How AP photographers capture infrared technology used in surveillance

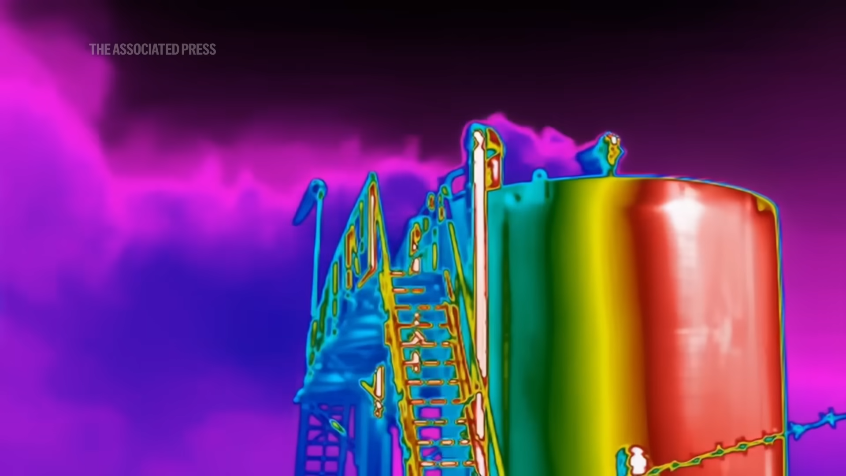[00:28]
I worked on other projects using different types of technology, including an optical gas imaging camera to show methane being emitted from oil fields, even from burping cows.